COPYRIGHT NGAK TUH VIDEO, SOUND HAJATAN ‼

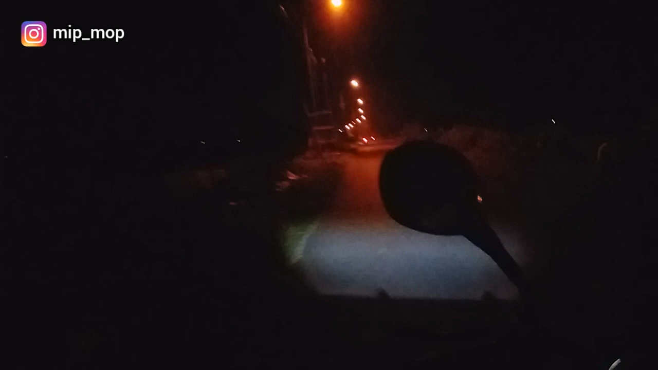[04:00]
Ini apa ini? Kok nek kaget kok mesti ete. Apa itu? Pete tak pikir pete ngono jan. Kalau jalanan ini malam Minggu guys, kalau di desa itu ya sepi kayak gini guys. Kalau ke Mojokerto, ke Jombang gitu baru ramai. Kalau hidup di desa ya kayak gini guys, sepi gini guys. Rame ku ndung Bito ambe ndung Samben Indomaret terus marung nomo jagung ku ya rame Indomaret endi Jon jarang sepi Jon kaya Indomaret iya ndar kaya Indomaret nah ini dia mau cek